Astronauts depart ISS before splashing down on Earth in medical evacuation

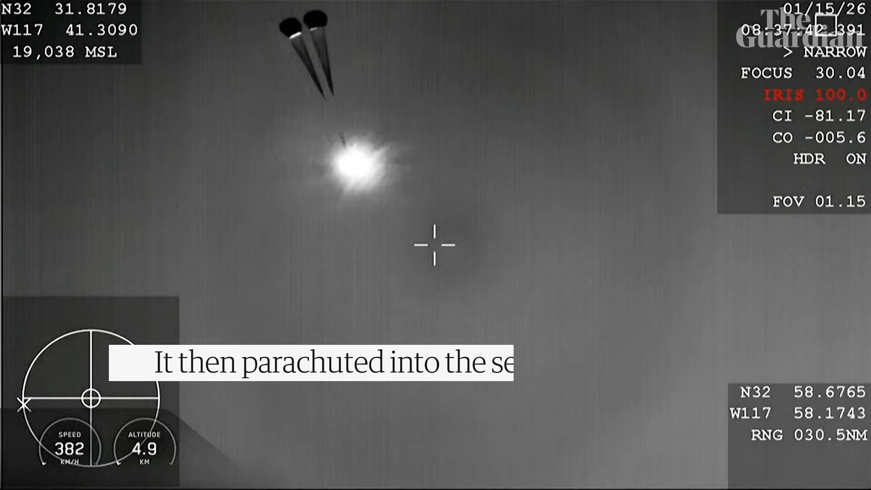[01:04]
There we have visual confirmation of drogue deploy.
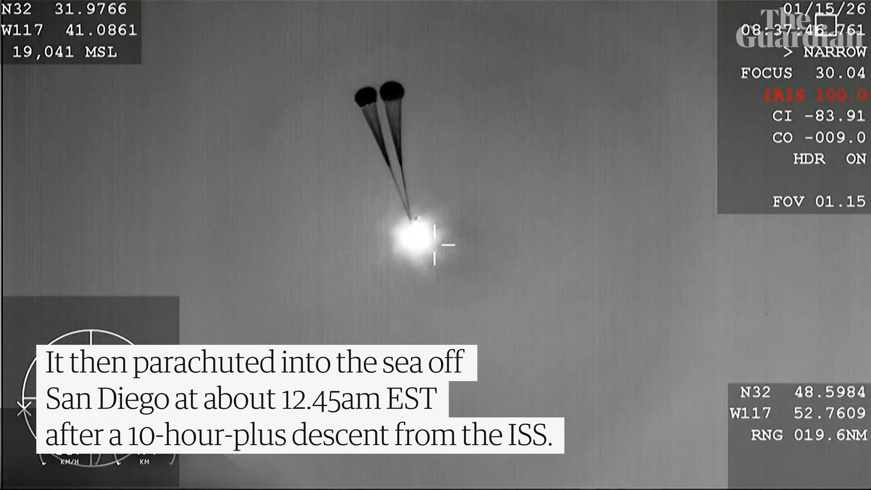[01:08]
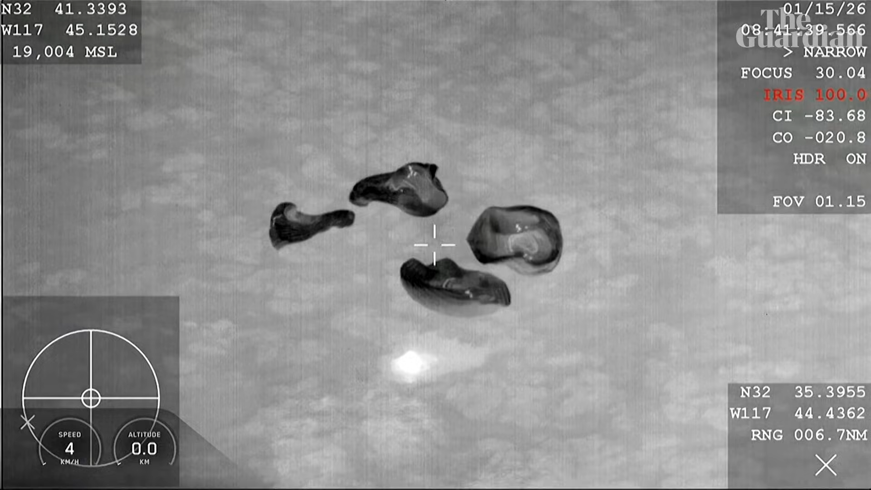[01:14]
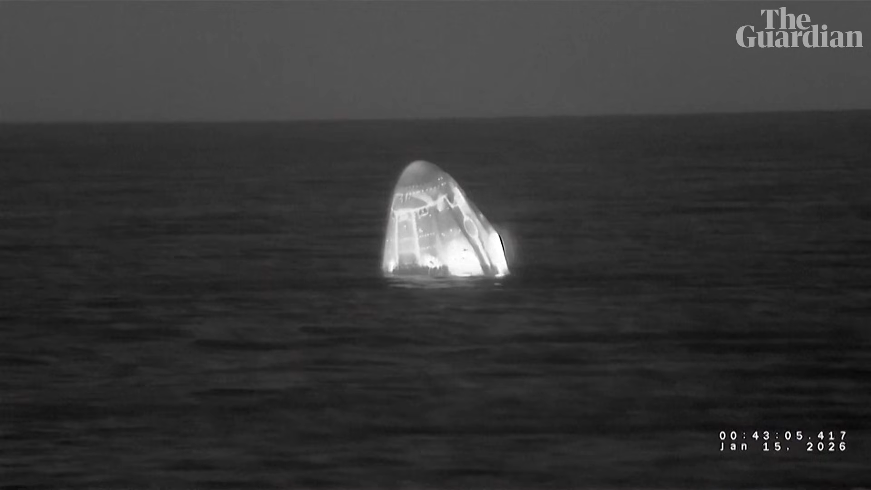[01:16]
Slashing down off the coast of California.